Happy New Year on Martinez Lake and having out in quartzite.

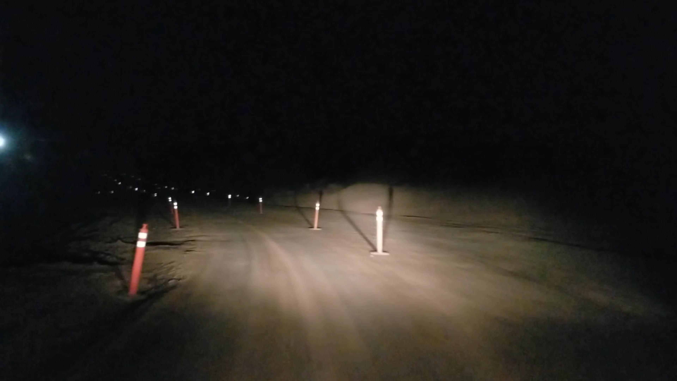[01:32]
Here we are, guys, getting up to Martinez Lake a little late. This is the road. They're working on the road, so for the last 10 miles, 15 miles, we had this.